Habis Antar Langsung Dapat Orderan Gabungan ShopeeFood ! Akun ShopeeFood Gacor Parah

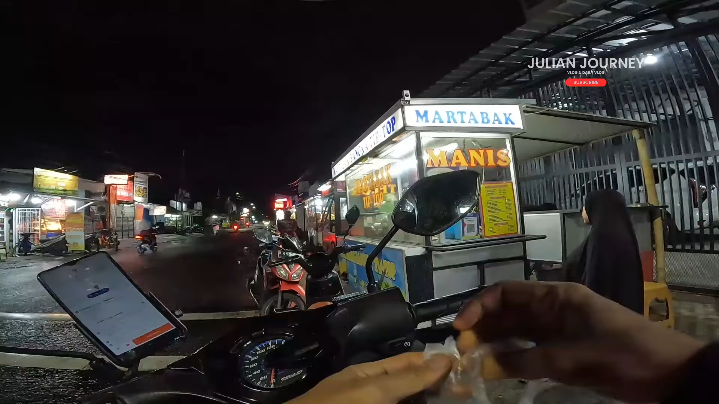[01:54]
Pertama kali gue dapet Oturan disini Ini buat rekomendasi kalian juga nih Yang tinggal gini Mertabak daerah Peru
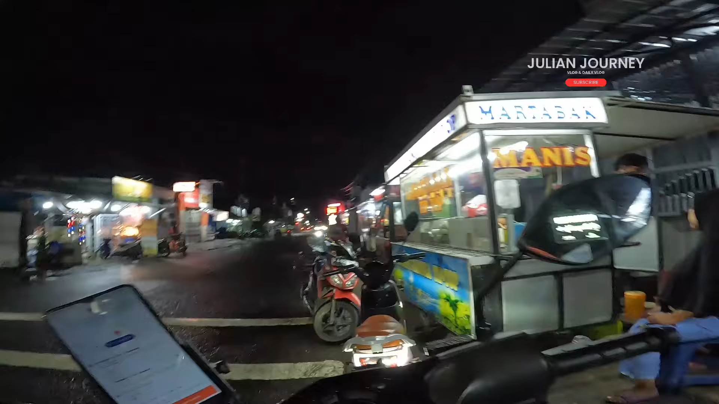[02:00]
Martabak tiptop namanya nih Boleh banget ya
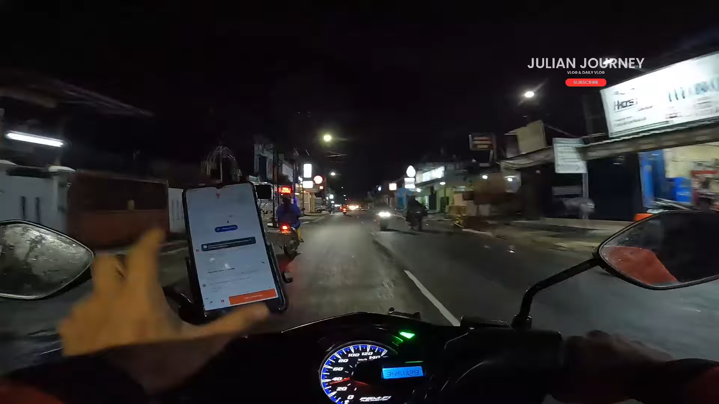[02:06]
Ini juga sama Ini martabak langganan gue Dan sering banyak banget Di order Martabak ASR Daerah Malabar Jadi hari ini menunya martabak semua nih Martabak 2, nasi goreng 1 Oke
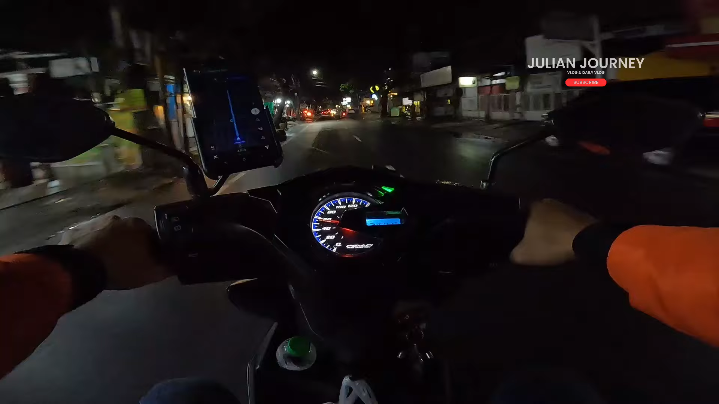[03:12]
Enaknya tuh kalau malem ya gini Tidak macet Lenggang gitu kan Mudah sejuk Cepet dapet duit juga malah Jadi nanti dari sini Gue bakalan Habis nganter yang pertama ini Gue bakalan nganternya agak jauh sih Ke daerah kota Tangerang ya Satu menit lagi kita Nyampe rumah sakit Ternyata